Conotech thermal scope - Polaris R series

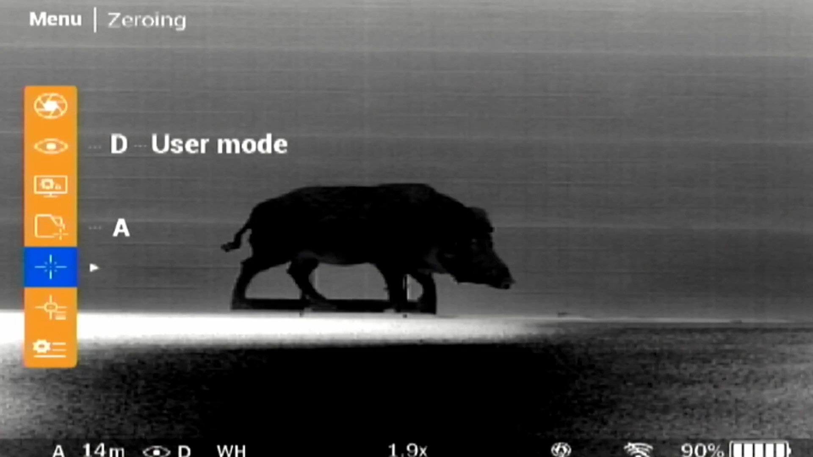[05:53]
Please note, the first distance you set will be your centre reticle. Set the value for each digit with the up and down buttons. Switch between the digits with a short press of left or right button. Press the middle button to save the new distance. Press right to select the distance, then press right again to jump into the zeroing parameters setting. Here we recommend using the one shot zero freeze function.
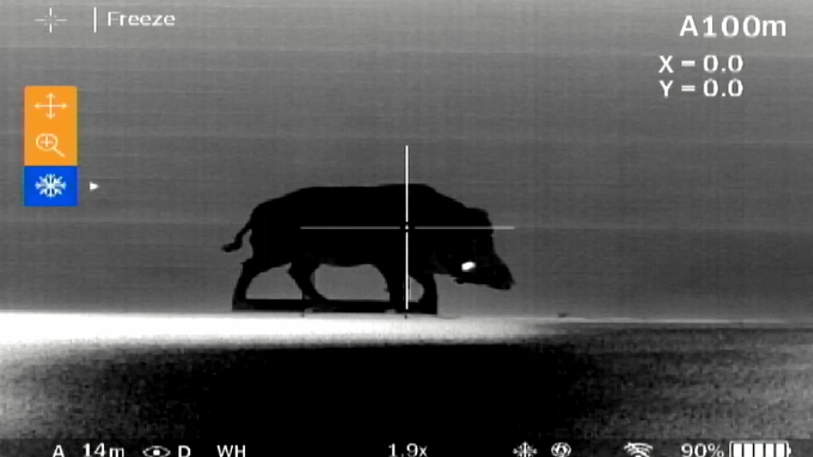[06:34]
This will freeze the image, then go to windage elevation. Press the right button, then move the small yellow crosshair to your impact.
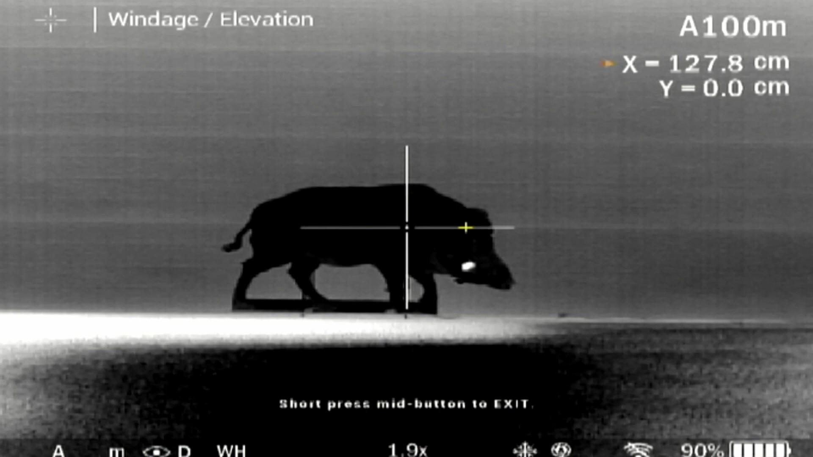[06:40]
To save, short press the middle button.
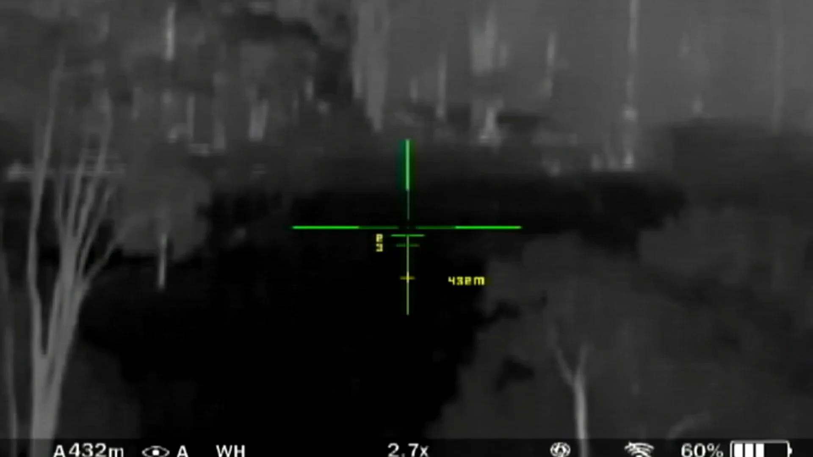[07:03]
This feature will greatly improve your accuracy as well as target identification at night.
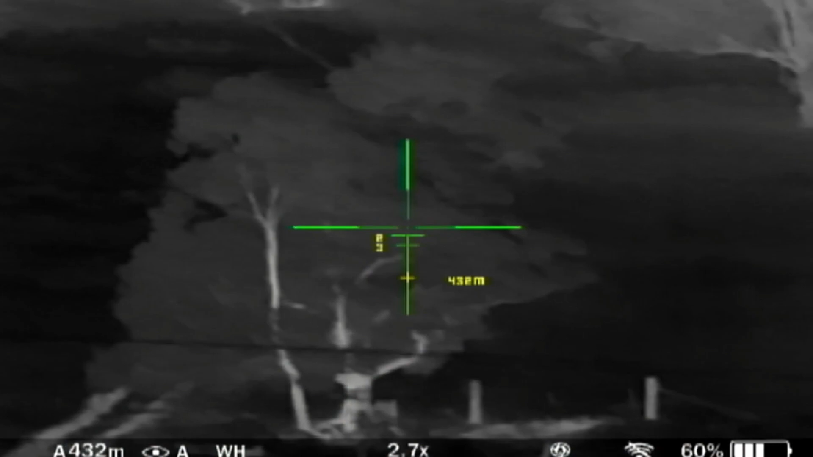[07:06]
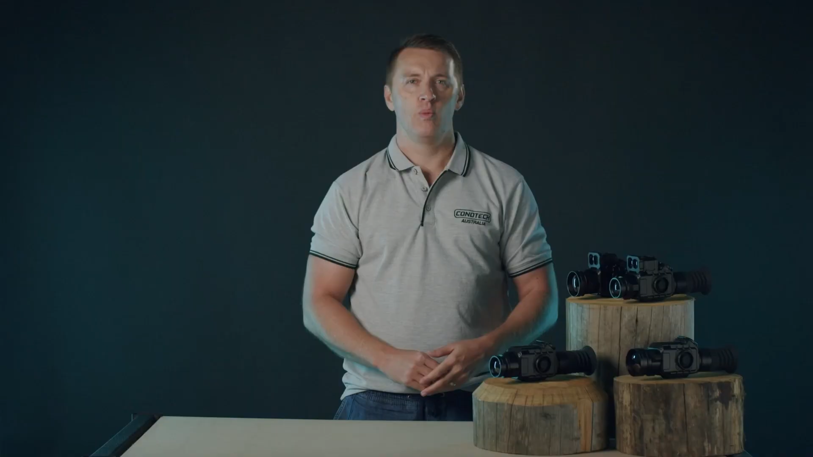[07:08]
When zeroing is finished,
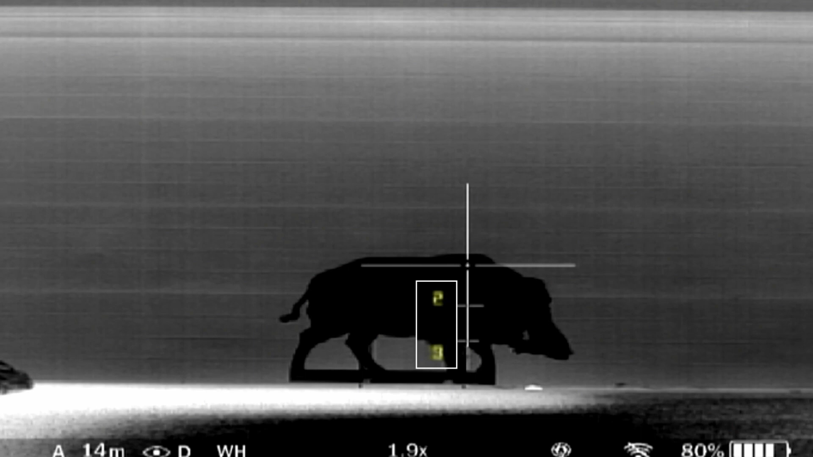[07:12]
the hundred digits of the distance you set will be displayed with small numbers on the reticle. Please ensure to properly shut down your device or zeroing settings may not be saved.
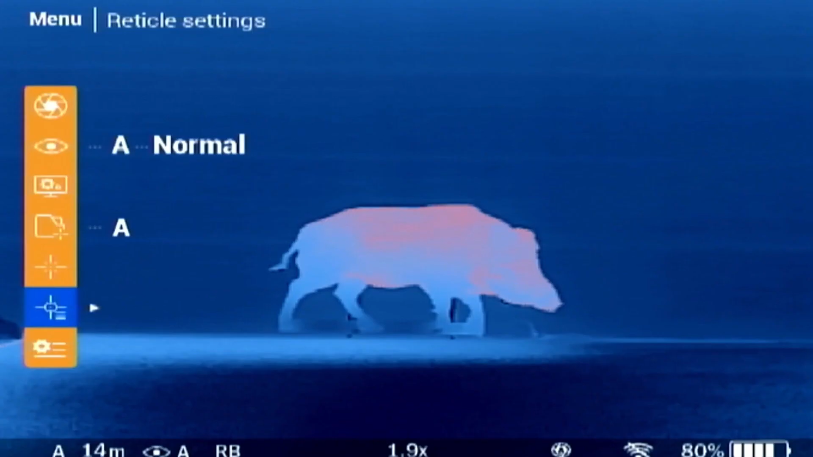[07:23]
Under reticle settings, you can select various reticle designs and colors based on your personal preference.
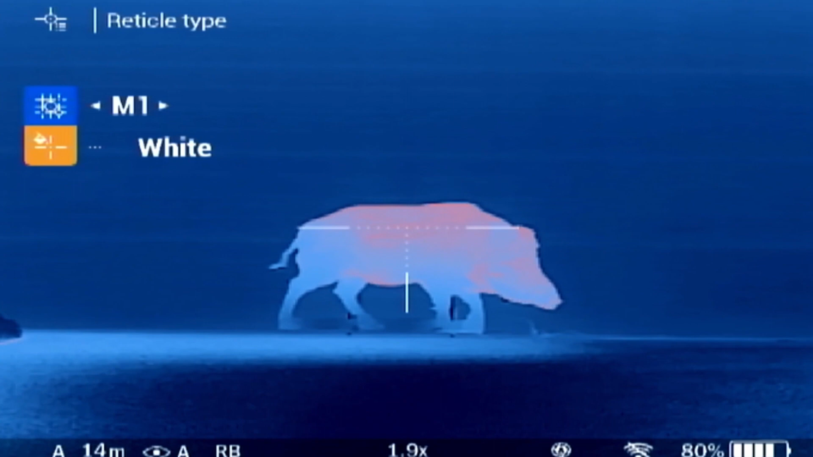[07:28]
The exact reticle parameters in MOA and centimeters can be found in the manual.
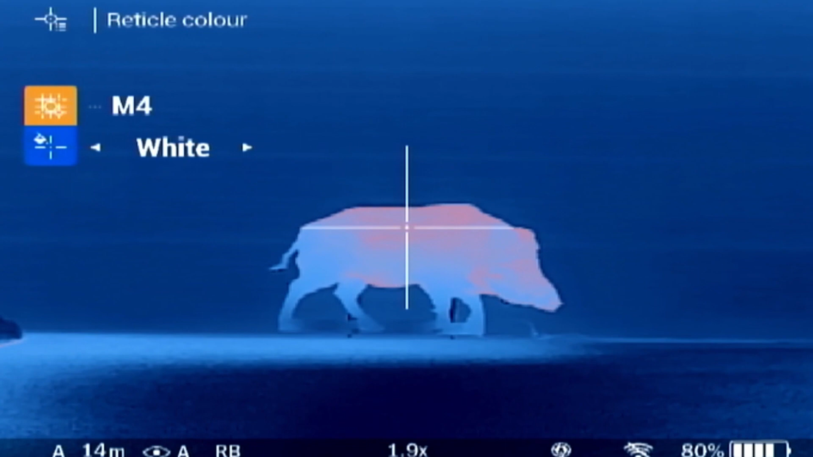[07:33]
Under system settings, you can set the units of measurement to metric or imperial.